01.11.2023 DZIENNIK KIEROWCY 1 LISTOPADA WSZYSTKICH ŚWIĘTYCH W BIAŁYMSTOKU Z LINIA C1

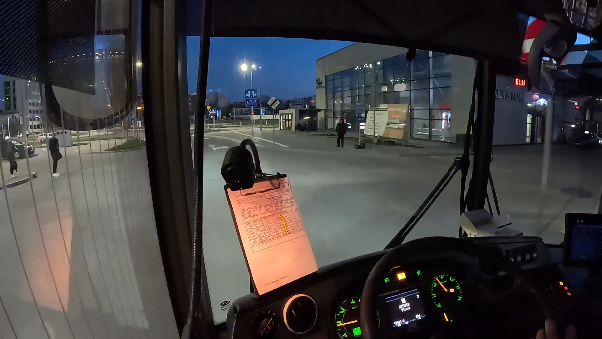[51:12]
No, to nie jest przejście dla pieszych, żeby tak się szwendać po... Tu jest przejście dla pieszych, jeśli już. Także lecimy na ostatnie kółeczko. Jak widzicie, z dworca żywego ducha nie ma.
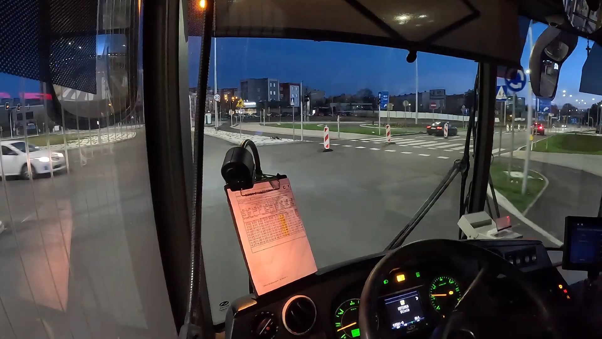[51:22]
Nikt nie chce jechać. Tutaj są znaki ustąp. Tutaj zrobili ruch tak jak na rondzie, czyli pierwszeństwo ma zjeżdżający z ronda.
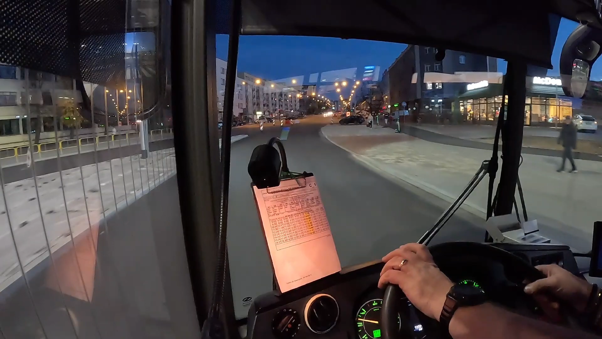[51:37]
Bo ja tak się jeżdżę i się zastanawiam, czemu tu znaków nie ma na rondzie przy wyjeździe z ronda.
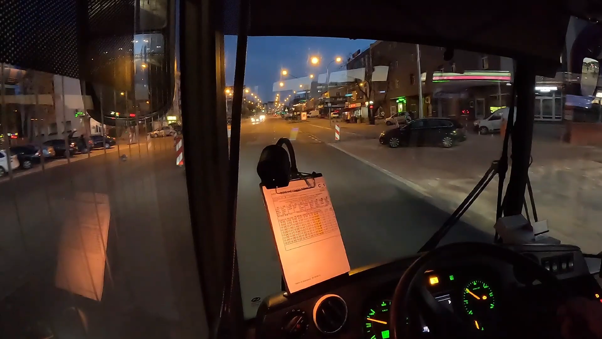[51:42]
To widocznie jest tak jak mówię, czyli pierwszeństwo ma zjeżdżający z ronda. Urząd Marszałkowski, przystanek. Już pewnie teraz nawet nikt nie zechce na cmentarz jechać o tej porze. 16.45.
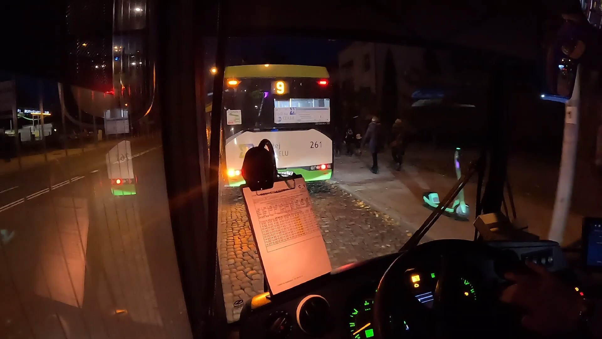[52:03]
Jesteśmy na Raginisa. Ostatni nasz przejazd dzisiaj tędy. Zobaczmy, jak wygląda to wieczorową porą. Bo jak widać, już się ciemno zrobiło całkowicie.
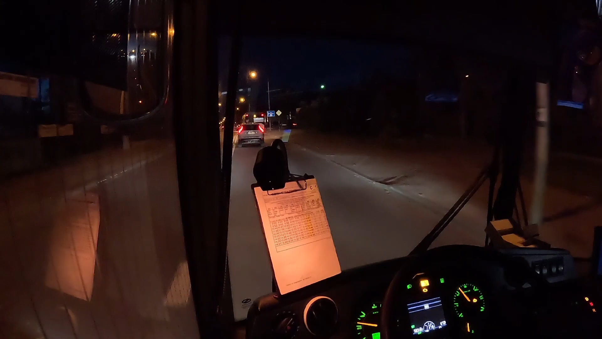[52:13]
Co prawda cmentarza za wiele nie zobaczymy, ale coś tam może będzie widać. Przy okazji macie porównanie, weźcie porównajcie pierwsze dzisiaj kółko. Takie kółko z okolic południa, około godziny 12.
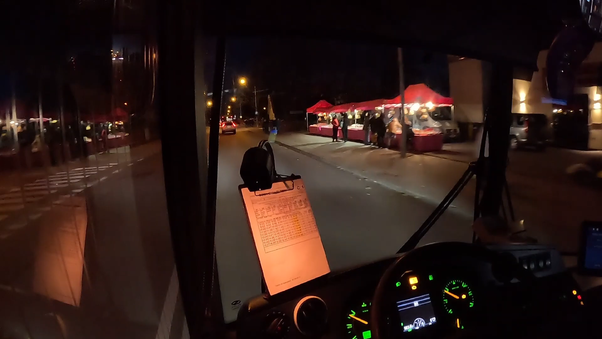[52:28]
I teraz
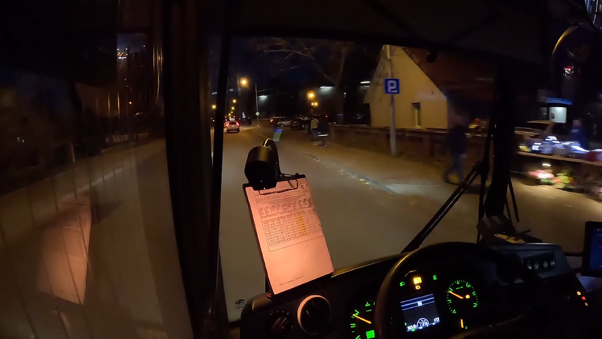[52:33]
kółeczko robione o godzinie 16.45, kiedy przejeżdżamy koło cmentarza. Zobaczcie i porównajcie, jak to wszystko wygląda, jaka jest różnica, jeśli chodzi o ruch. Pięknie oświetlone cmentarze, groby. Teraz zobaczymy, jak dużo ludzi na przystanku. No, całkiem sporo.
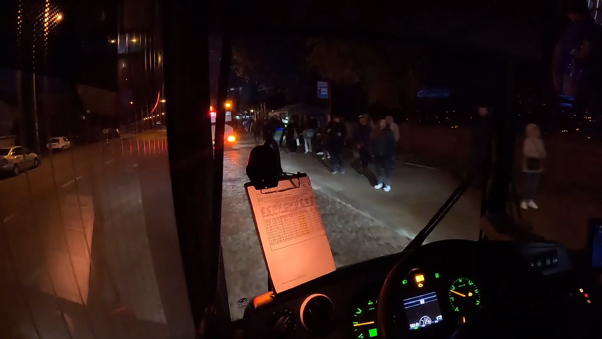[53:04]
Ale jak na tę porę, to w porównaniu z tym, co było wcześniej, to jest nic, dosłownie.
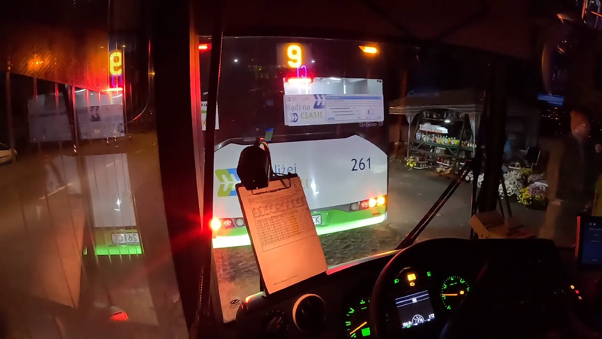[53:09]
Lecimy dalej w takim razie, zobaczymy, co pod Miejskim.
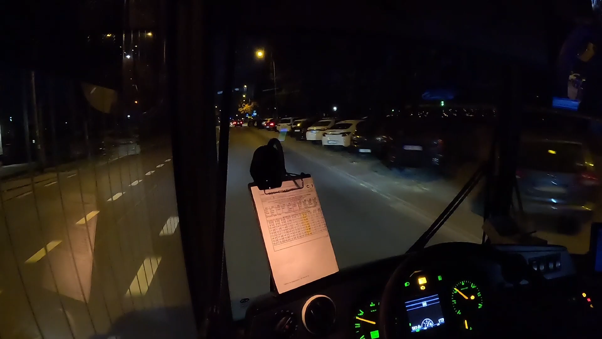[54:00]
Tutaj cmentarz prawosławny, też pięknie oświetlony. W sensie zniczy pełno. I dzisiaj wszędzie świecą się znicze. Ruch coraz mniejszy. Podejrzewam, że gdybyśmy tak jeździli, tak jak ja kiedyś pamiętam, jeździłem na trójce, to tak do godziny 19 mniej więcej jeszcze był ruch wokół cmentarzy. A już około godziny 20-21 to już praktycznie można było powiedzieć, że już nie ma nikogo.
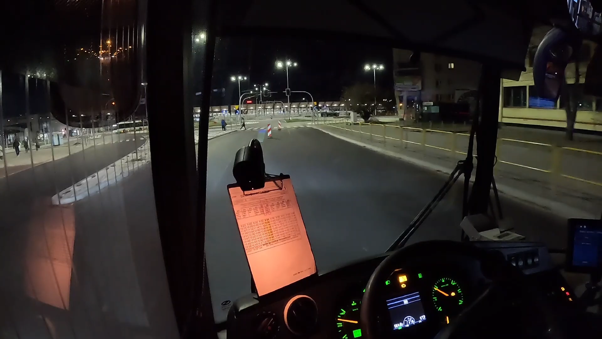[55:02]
Czyli jesteśmy o czasie, bo za chwilę wskoczy 17.12. My powoli dojeżdżamy do pętli. To nasza ostatni dzisiaj pobyt na centrum przesiadkowym pod dworcem.
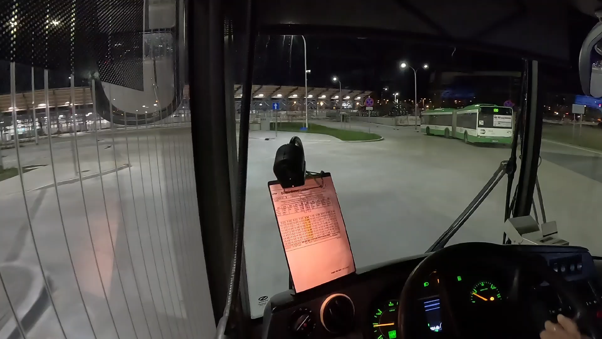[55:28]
Czasem porozdzielają jakieś te wszystkie linie, która gdzie, bo na razie to tak trochę komicznie wygląda. Tyle wszystkich tych, przepraszam, peronów. A tutaj używane są tylko dwa. Dziękuję. Proszę bardzo. Ja już kończę też, dziękuję.
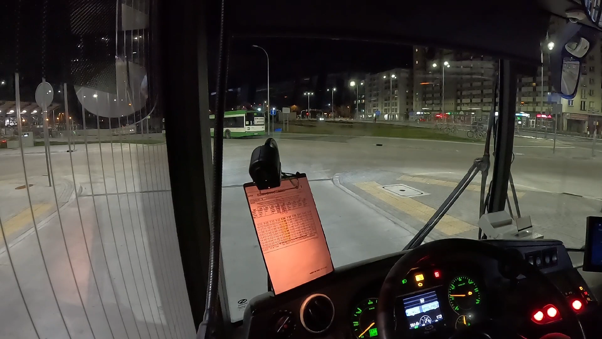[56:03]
No i to właśnie, tak jak powiedziałem, kończymy zatem. Jeszcze ile się przejdę, zobaczę tylko, czy tam nic z tyłu nie zostało. I będziemy smarować do zajezdni. Sprawdzony, nic nie zostało. Możemy zjeżdżać, moi drodzy. Powiem wam, że kiedyś, jak jeszcze nie pracowałem w BKM, jeździłem jeszcze wtedy,